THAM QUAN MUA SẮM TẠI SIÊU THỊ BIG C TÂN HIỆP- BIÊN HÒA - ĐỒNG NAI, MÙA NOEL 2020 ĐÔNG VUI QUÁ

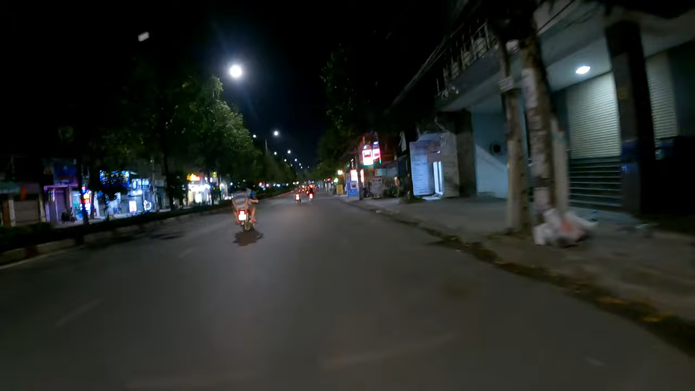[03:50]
vào thì siêu thị thì nó cũng mát mẻ, có chỗ ăn uống rồi vui chơi rồi mua sắm đó. Cái hướng này chúng ta nếu mà đi thẳng một đoạn nữa là tới siêu thị Big C.
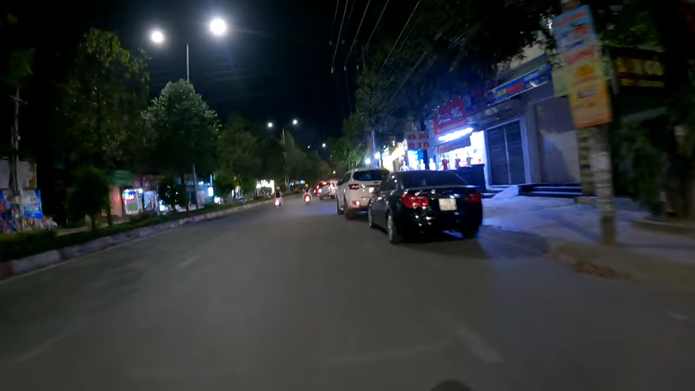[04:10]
Đường Đồng Khởi mọi người vào ban đêm này nó cũng mang cái một nét đặc riêng. Có nhiều cô chú anh chị hỏi là tại sao mà em với con lại không có đi ban ngày để cho quay những hình ảnh cho nó sáng, nó rõ, nó đẹp hơn. Thì do là thứ nhất là cái công việc của mình á,
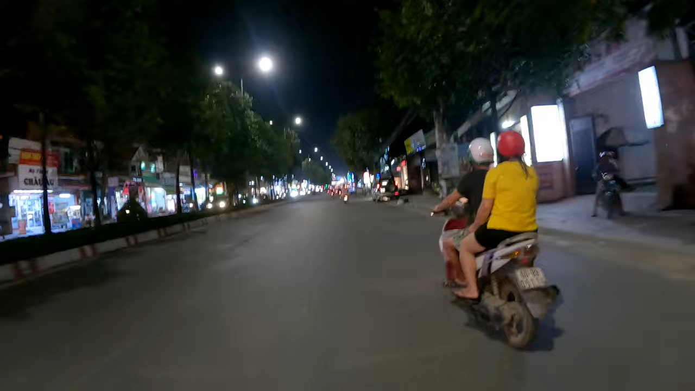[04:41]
hàng ngày thì phải buôn bán này, rồi nó cũng nhiều thứ công việc nên mình chỉ rảnh và nó thoải mái vào lúc ban đêm thôi. Thì ban đêm thì lâu lâu thì cũng tranh thủ đi dạo với lại đi mua sắm một tí đồ rồi về, thì sẵn đó mình quay lại mình chia sẻ với mọi người. Thì ban ngày thì nó cũng có một cái nét đẹp riêng, ban đêm thì cũng có một nét đẹp riêng.
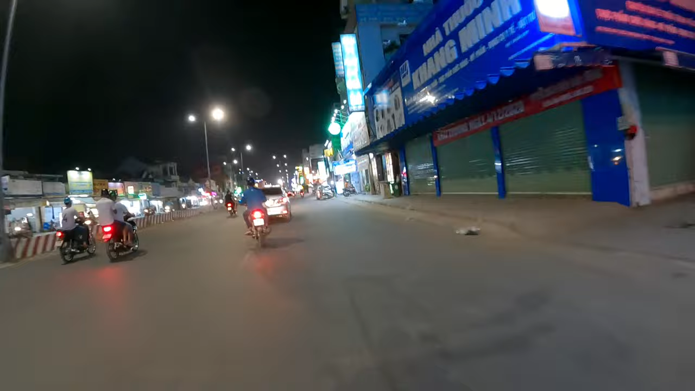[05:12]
Giờ ban đêm thì có ánh đèn này lấp lánh nè, cũng đẹp chứ. Cái ngã tư Tân Phong này thì lúc trước á, là nó có cái vòng xoay á mọi người, hay có tình trạng kẹt xe nên nhà nước họ mới làm cái công trình cái hầm đây mọi người, hầm chui vượt qua cái ngã tư Tân Phong này.
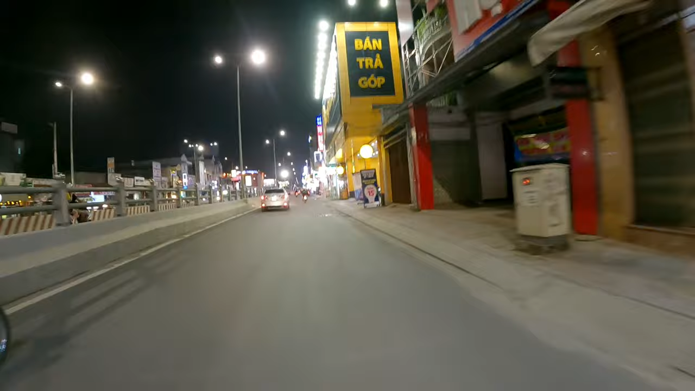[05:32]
Bây giờ cái tình hình giao thông ở cái ngã tư Tân Phong này á, rất là tuyệt vời rồi, không có ít có bị kẹt xe lắm. Khu này họ buôn bán rất là nhiều mặt hàng và sầm uất luôn.
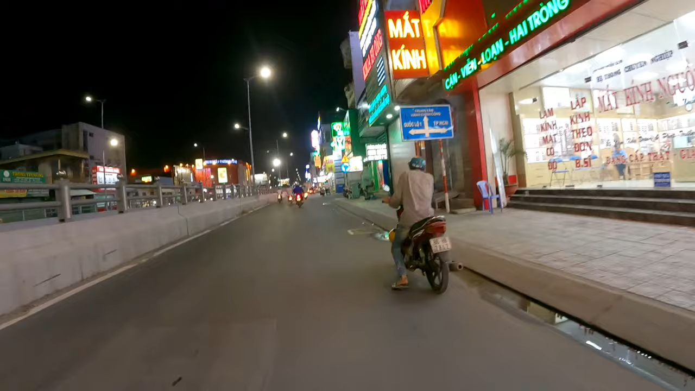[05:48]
Đường phố Biên Hòa về đêm thì nó cũng không có nhộn nhịp và náo nhiệt giống như thành phố Hồ Chí Minh cho lắm.
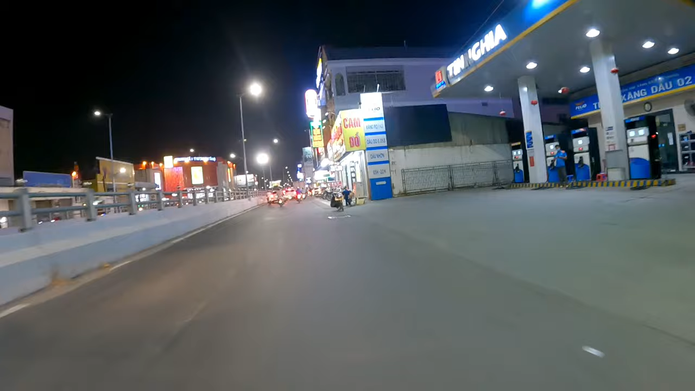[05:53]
Người dân thì sống cũng rất là yên bình ha. Đây là tới đèn xanh đèn đỏ của ngã tư Tân Phong đó mọi người.
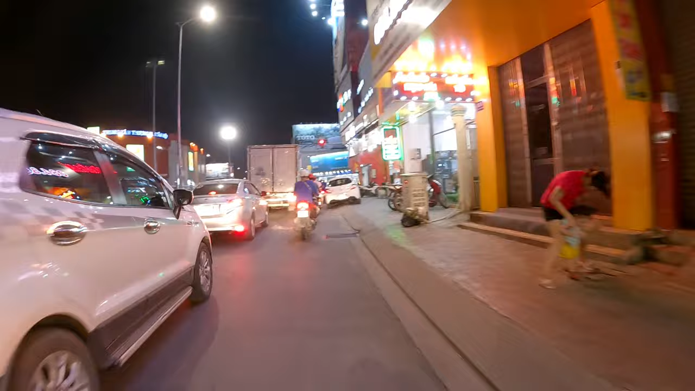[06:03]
Ở phía trước mặt chúng ta với phía bên kia là siêu thị Vixi Tân Hiệp.
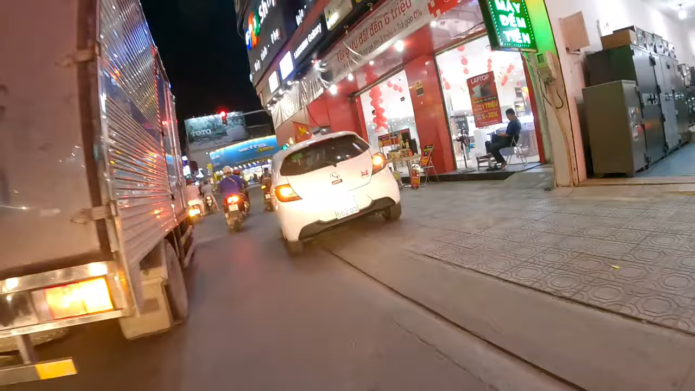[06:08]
Rồi mình qua bên đây một tí nè.
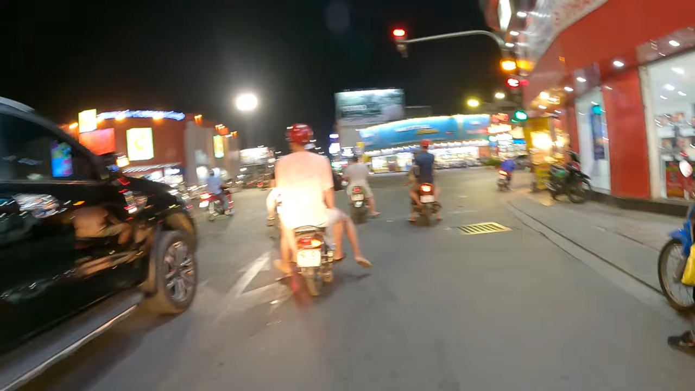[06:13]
Rồi, bây giờ mình sẽ vào siêu thị Bixi và mình ghé trái nè, ghé trái xuống bãi giữ xe nha mọi người.